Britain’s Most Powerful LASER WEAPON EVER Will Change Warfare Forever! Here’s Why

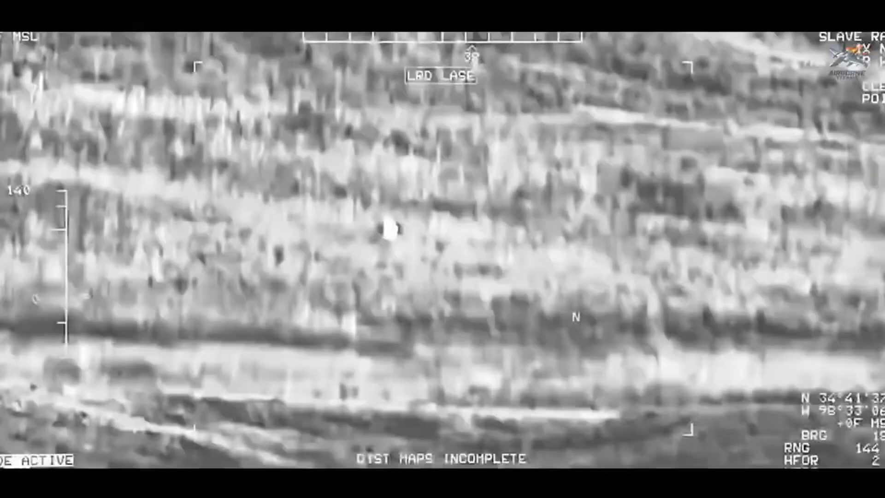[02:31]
Supporting this firepower is the advanced targeting and tracking system,
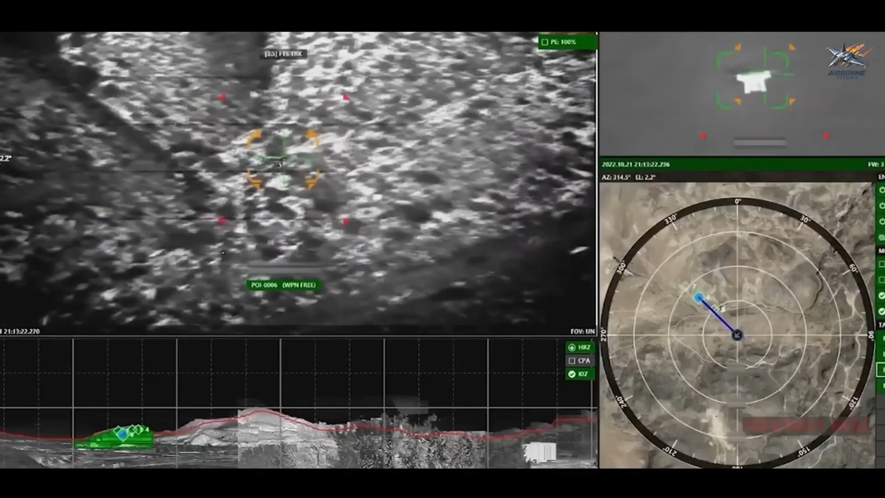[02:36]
which utilizes cutting-edge optical sensors and high-frequency radar to detect,